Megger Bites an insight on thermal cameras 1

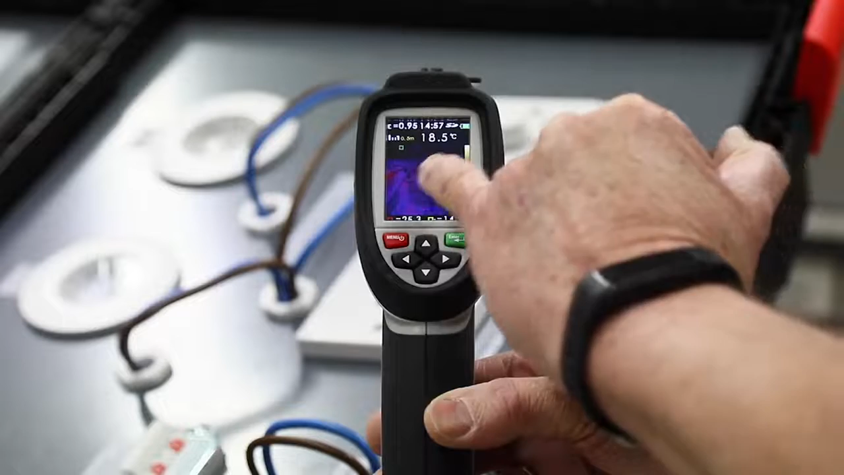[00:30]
On screen: spot 18.5°C
We can then photograph that and again save it to the unit.